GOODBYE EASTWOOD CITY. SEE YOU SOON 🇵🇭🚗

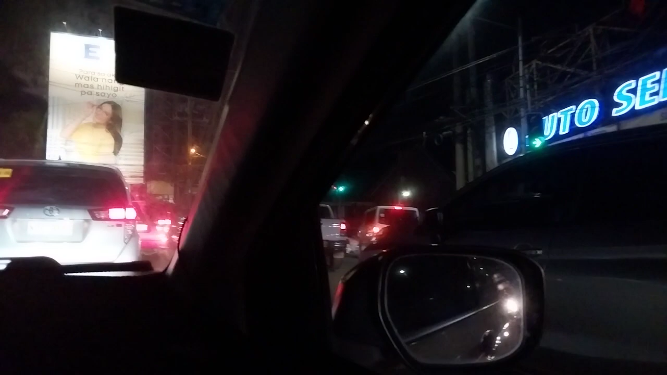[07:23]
Auto service pa pala. Maganda pa yung signage niya.
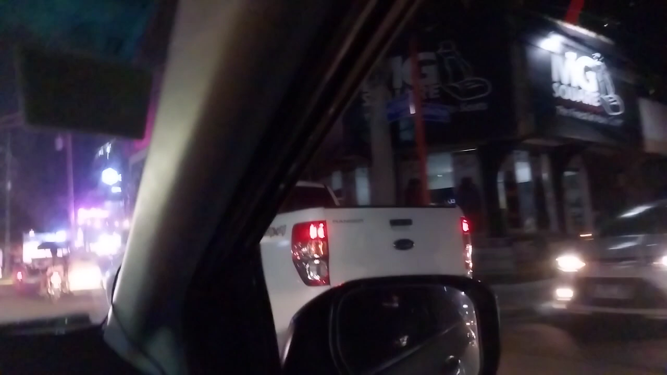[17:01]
Ito nyo, masigla na ulit yung ilaw na Star Palace.